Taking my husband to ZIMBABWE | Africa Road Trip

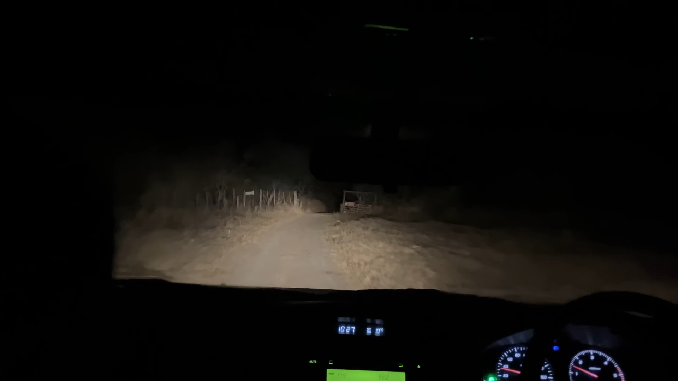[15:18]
It was another three hours of driving until we eventually arrived at where we were staying. There were no street lights and it felt pretty sketchy.